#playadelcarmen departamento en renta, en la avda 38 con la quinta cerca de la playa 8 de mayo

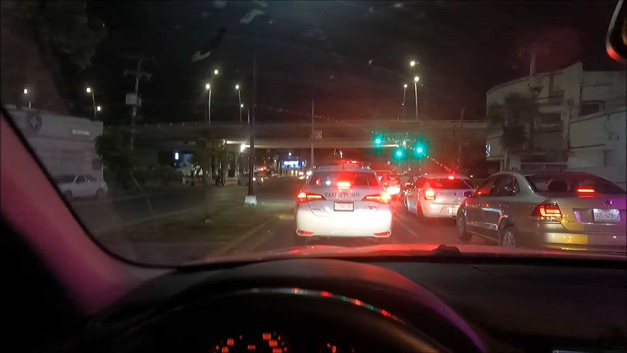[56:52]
Porque la verdad que sí que te condiciona mucho la vida tener un coche con el que te puedes mover a no tenerlo. Por ejemplo, esto que estoy haciendo ahora. Bueno, pues mañana es el otro día, vamos para casa. Ya terminamos el gimnasio, ya fui al mecánico también. Y ya estoy llegando, estoy atravesando la Federal. Y en breve llego a casa. Venga, hasta mañana.